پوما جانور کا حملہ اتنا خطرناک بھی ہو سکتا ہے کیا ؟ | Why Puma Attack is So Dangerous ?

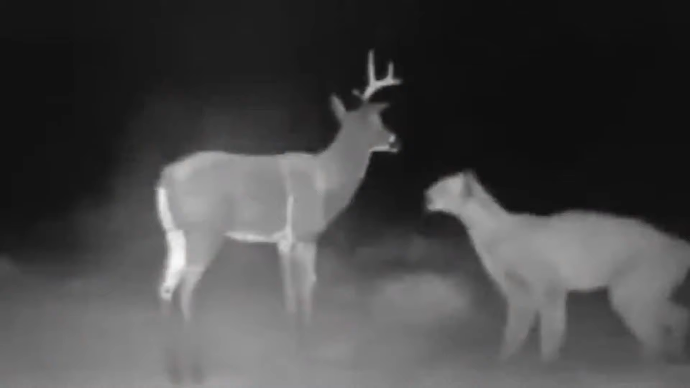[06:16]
مگر رات کو ایک پوما اس ڈمی پر حملہ کر کے اس کو توڑ